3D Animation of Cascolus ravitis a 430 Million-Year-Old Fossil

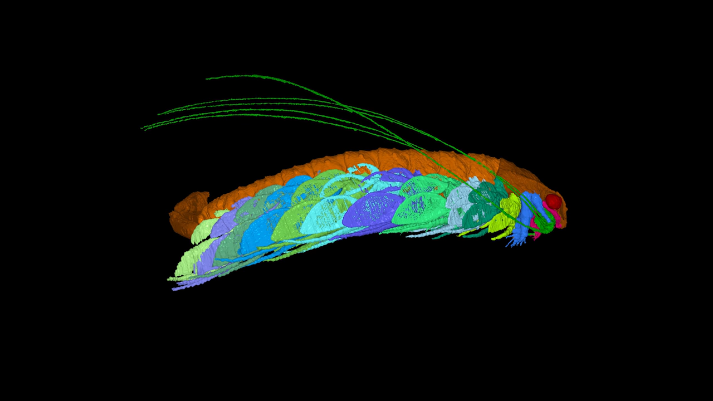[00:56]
We have coloured the eyes in red and you can see them here beautifully preserved at the front of the animal and they are large and preserved on stalks and they actually